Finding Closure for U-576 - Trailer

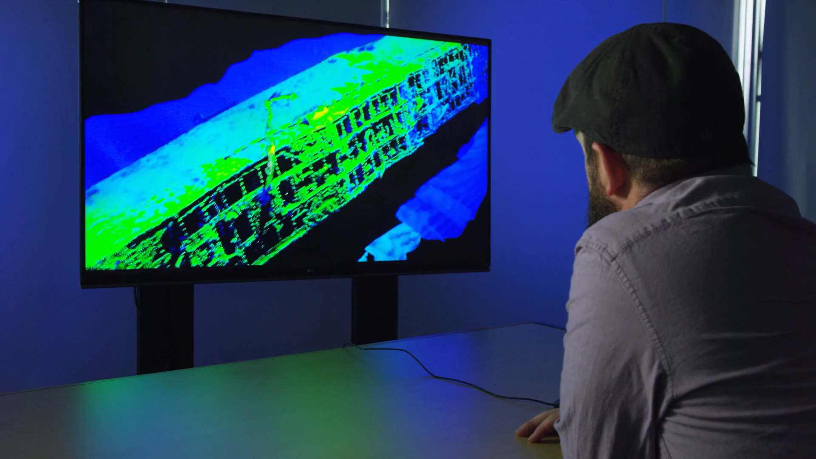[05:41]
The laser scanning system from 2G Robotics and Sonardine's positioning system gave us incredible three-dimensional modeling of the U576.
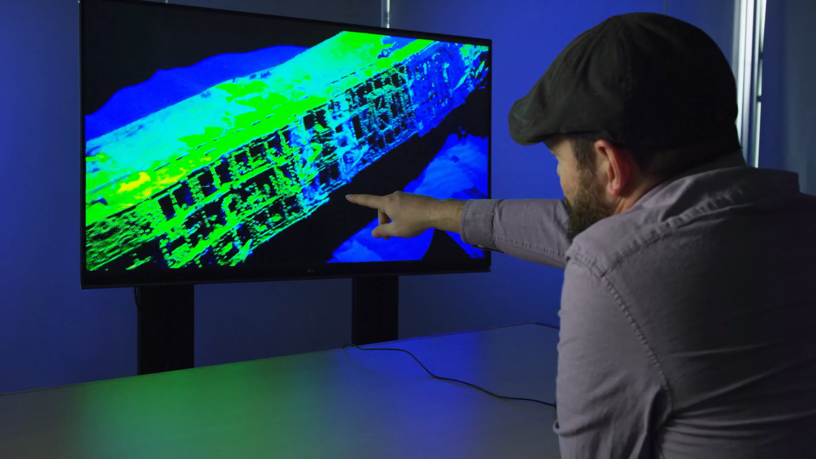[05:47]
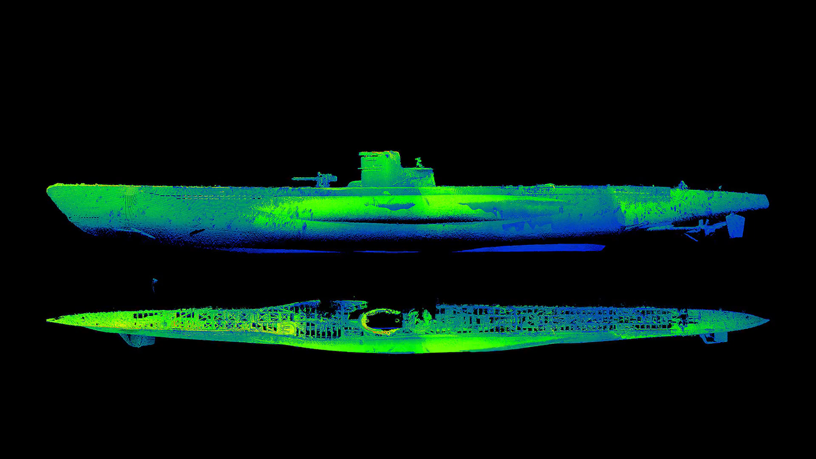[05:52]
And now they're overlaying the original blueprints over this three-dimensional model that's been built from the laser scanning.